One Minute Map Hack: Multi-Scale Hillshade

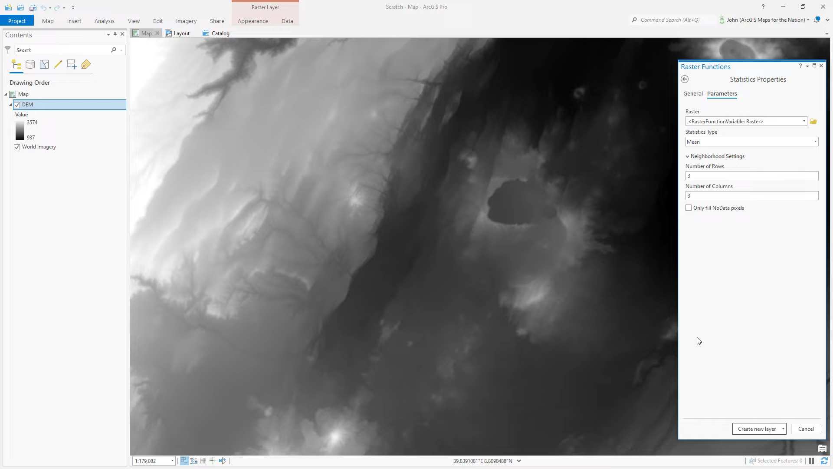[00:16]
I'm gonna create two blurred versions of this elevation model.
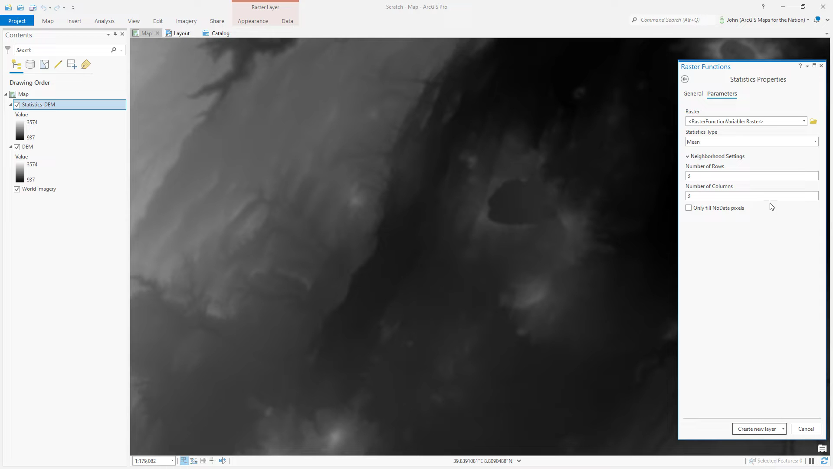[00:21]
First by 10 pixels and then again by 20 pixels. I've effectively created three geographic scales of elevation and next I'll create
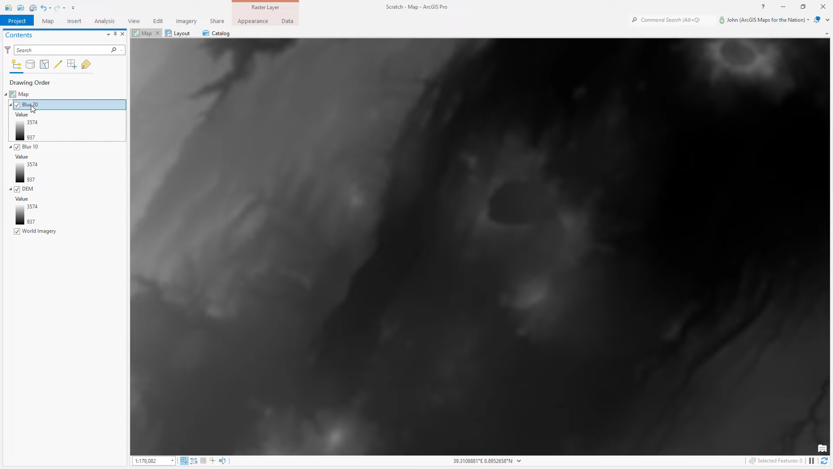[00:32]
three separate hill shades based on these three elevation models. First I'll hill shade the first order structure then I'll hill shade
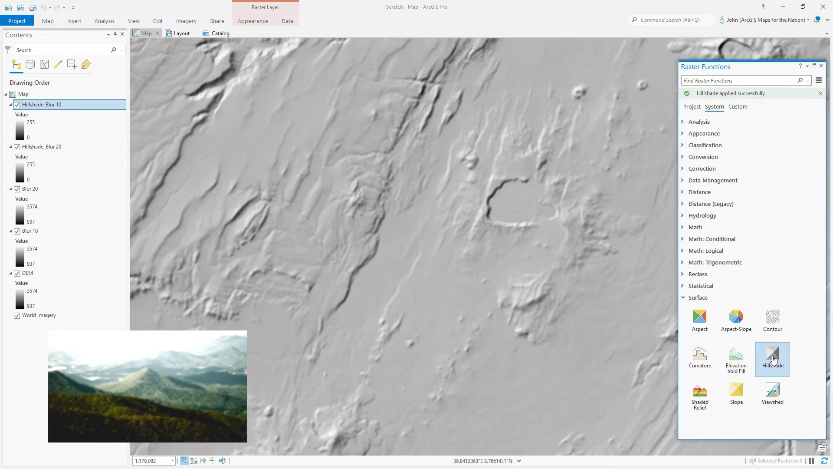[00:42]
that moderate structure and then lastly I'll hill shade the crisp elevation itself and then I'll apply a standard deviation stretch to these grayscale images to best
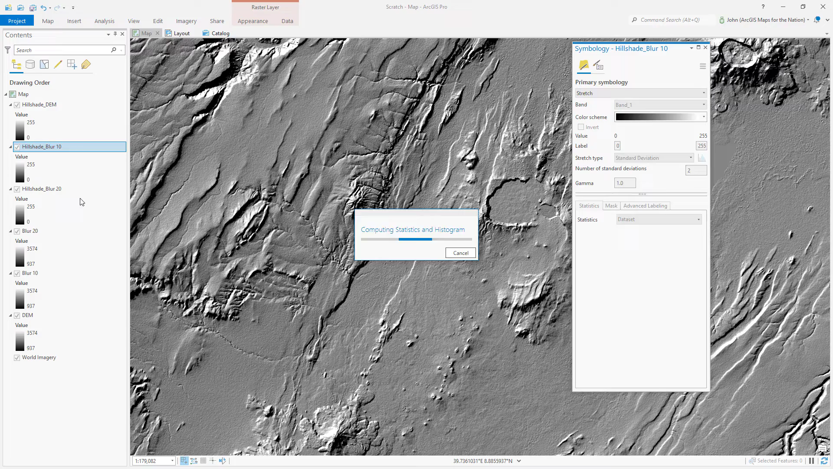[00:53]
balance the gray tones from black to white. And then I'll turn everything off except for my crisp hill shade and I'll give it an overlay blend
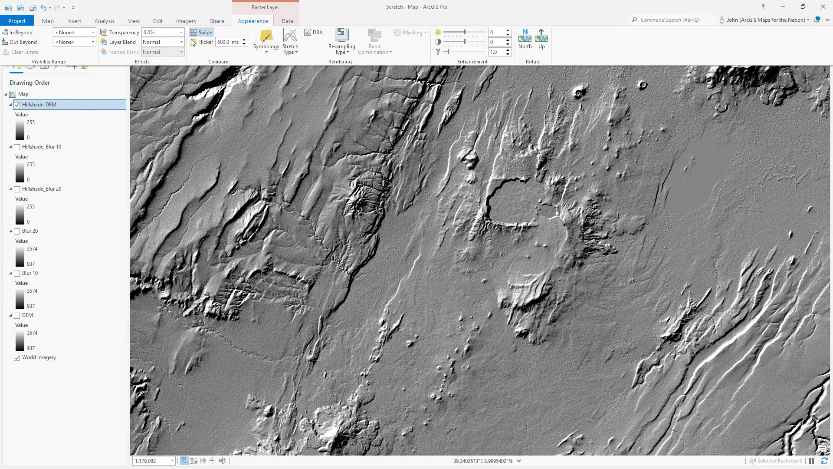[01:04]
mode to stitch its tones into the imagery. Then I'll do the exact same thing for my moderately blurry hill shade and my really blurry hill shade.